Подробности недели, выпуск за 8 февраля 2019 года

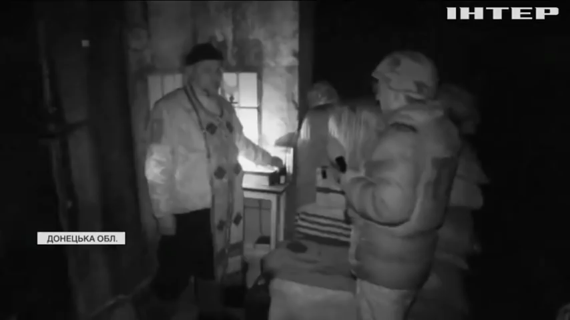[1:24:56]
Бійців і нашу знімальну групу на позиції проведжає військовий капелан. Читають коротеньку малиту, ставлю свічечку.
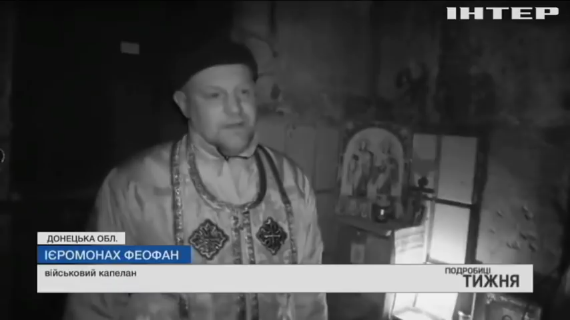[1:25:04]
Мають можливість написати записки за здоров'я рідних, близьких. І ми мовимося.